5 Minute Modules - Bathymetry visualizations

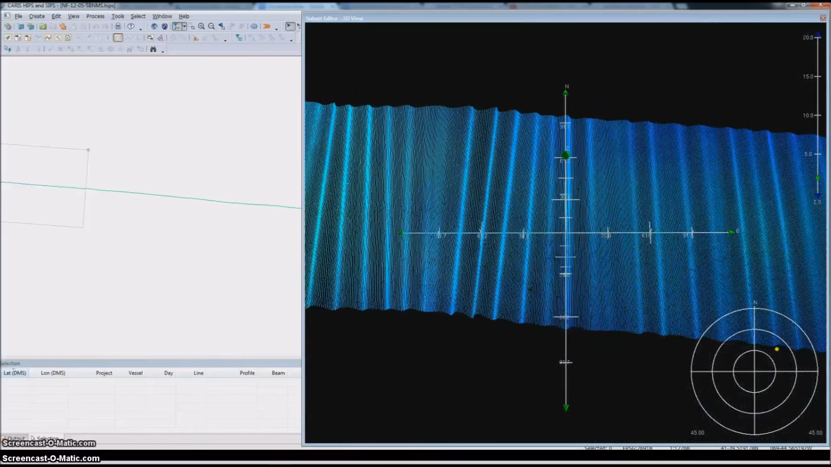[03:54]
Strange wobbles that are dependent on the motion of the ship generally mean that we have a problem with our data that should be examined further.
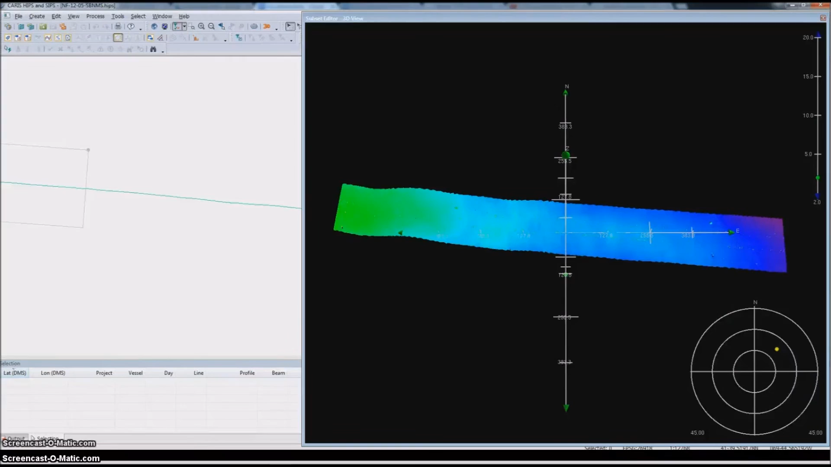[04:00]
If you twist your 3d view around so that the chunk of data is facing you,
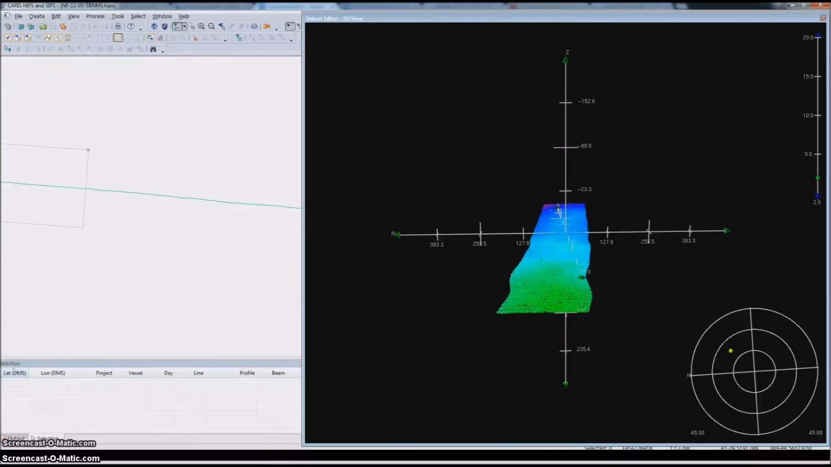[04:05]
you can get a view of the data that sort of mirrors the 2d view we looked at earlier. Here we can see all the pings in rows extending away from us as the ship moved along the line. If we move along the line, we'll start to see little differences in depth that look like rocks or pockmarks in the sea floor.
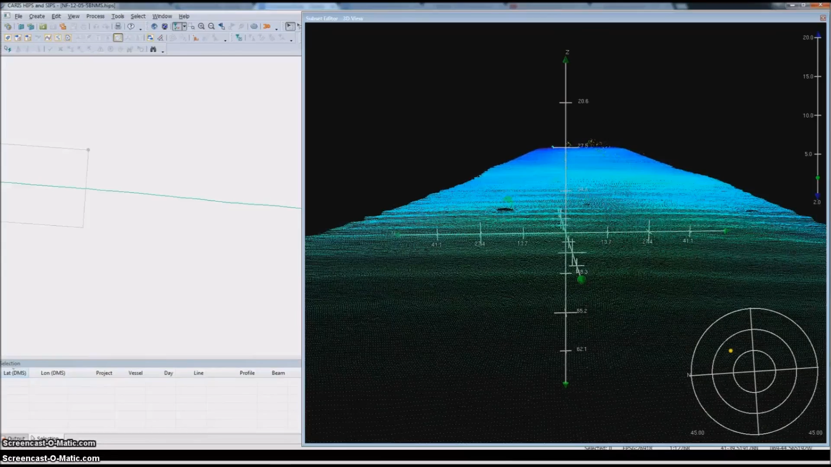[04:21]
Some of these we saw when we scan through the data flipbook style in 2d view. So what are these things? Are they just more problems with our data that need to be addressed?
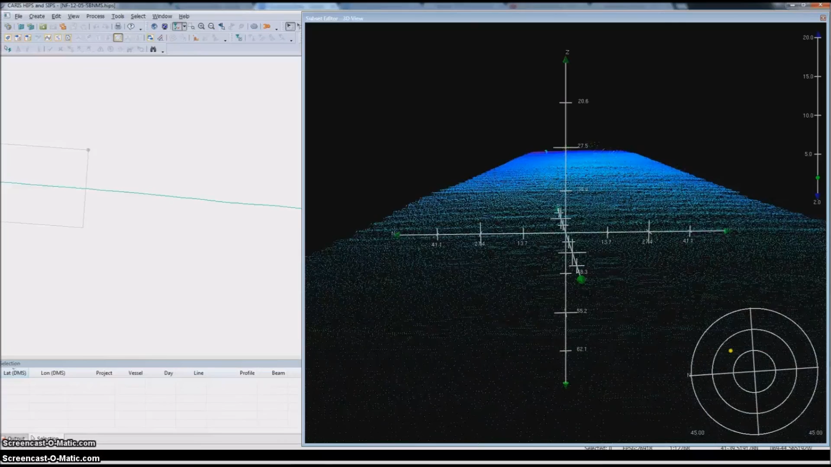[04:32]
Or are they real objects that we need to consider?
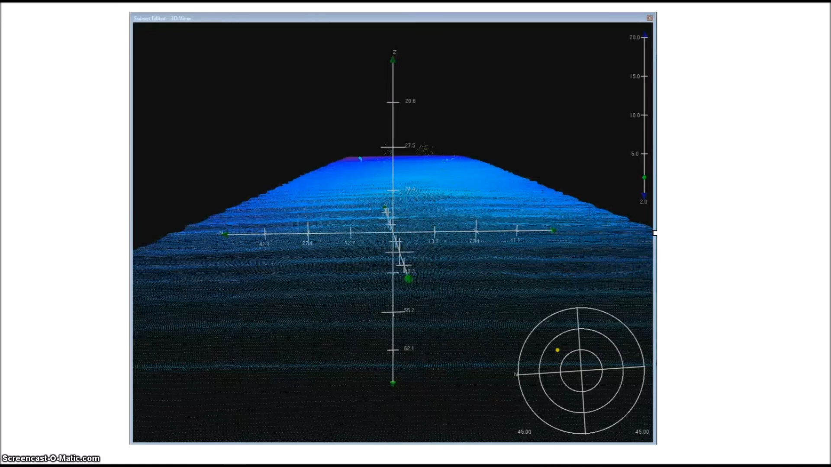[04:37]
So we've left out a critical part to this discussion, surfaces. They're one of our primary tools for interpreting data and critical to our data analysis.